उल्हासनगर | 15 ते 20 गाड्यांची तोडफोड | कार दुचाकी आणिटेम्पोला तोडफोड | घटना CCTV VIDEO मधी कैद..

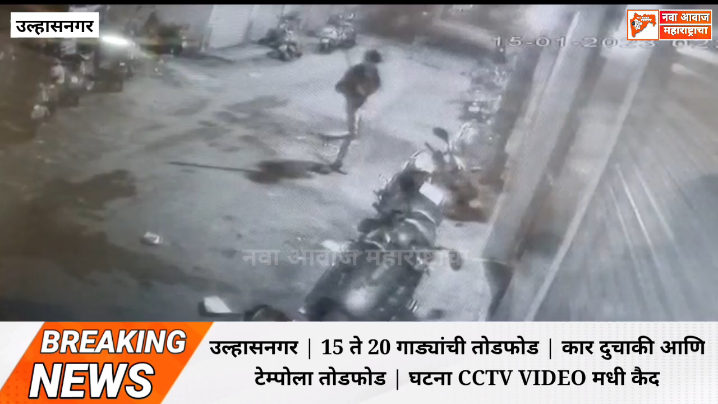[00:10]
गडली आहे कैम्प नंबर तीन एथे रातरी अडिस्ते तीन चा सुमारस 24 सेक्षन रोड परिसरात तीन अध्नेत तरुनानी रस्त्यावार उबे असलेले मोटर साइकल, कार,